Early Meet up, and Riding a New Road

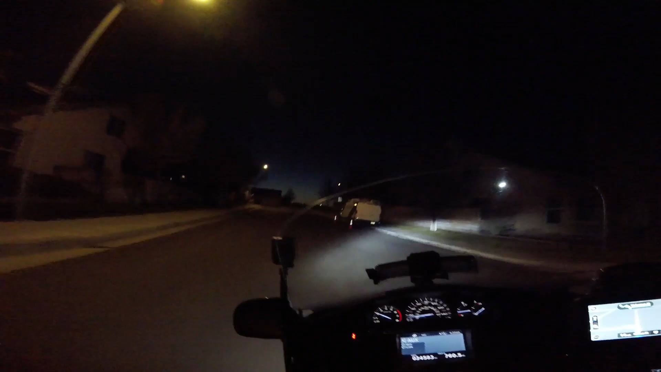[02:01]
Because, 6:20. Yeah, let's get underway. So I can meet the sunrise.
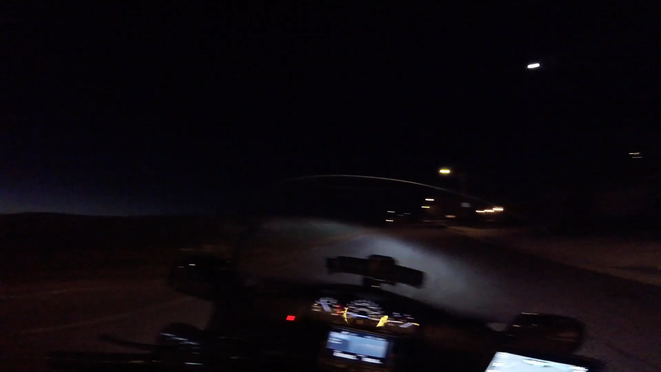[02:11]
As you can see, it's coming up over the hills right now. And, not much to talk about today. Well, not much to talk about as of right now. Because I am on my way for a breakfast meetup. And like I said earlier, first I need to get some gas. Yeah, let's get some petrol.
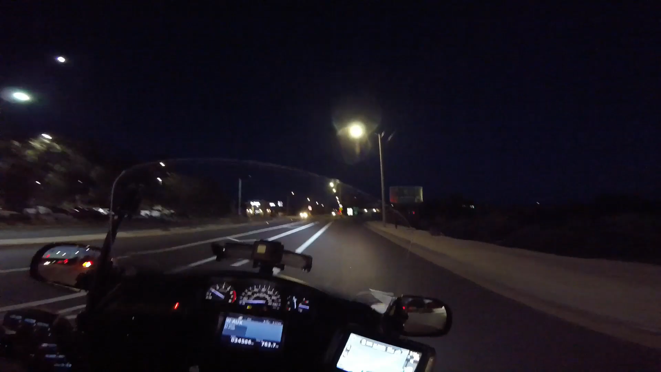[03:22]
Daylight is just coming to be. Alright, the sun is due to be up at 7:05, I think. But we just have a nice little ride